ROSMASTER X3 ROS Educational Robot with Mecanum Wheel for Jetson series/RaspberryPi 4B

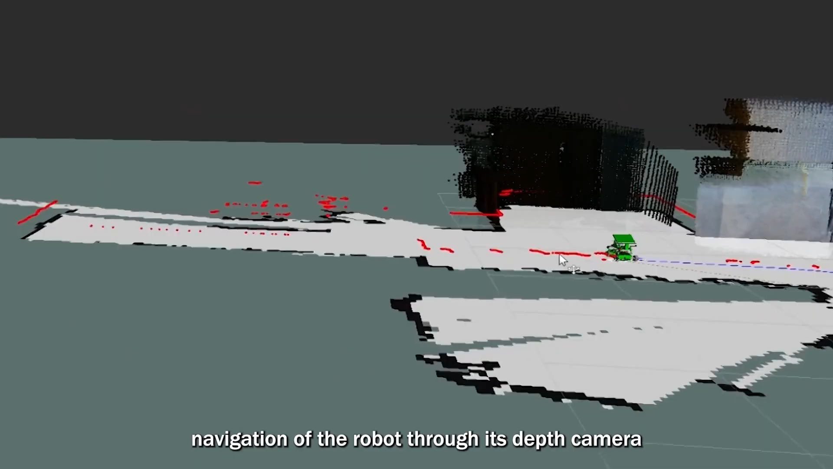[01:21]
its depth camera users can use orb slam 2 and optomap mapping to perceive